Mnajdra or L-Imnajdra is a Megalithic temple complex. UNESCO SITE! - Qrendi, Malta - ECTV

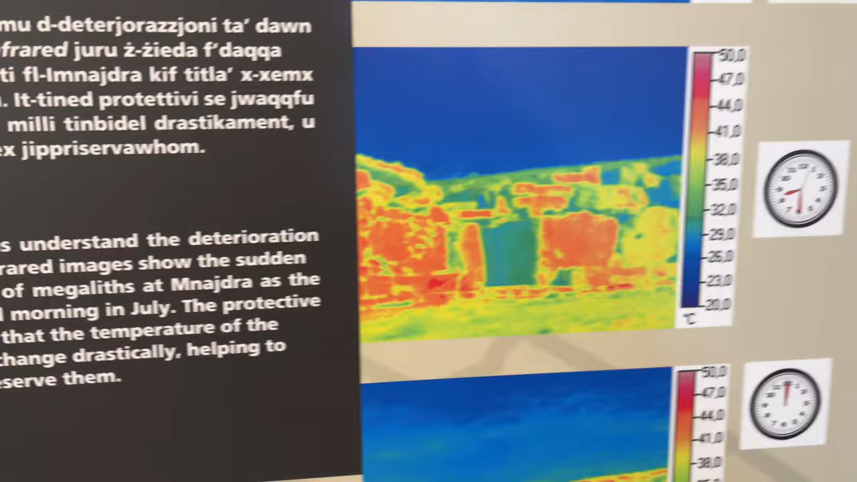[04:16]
On screen: scale top 50.0°C, scale bottom 20.0°C
Wow, so you can see that certain stones get hotter. That's kind of cool.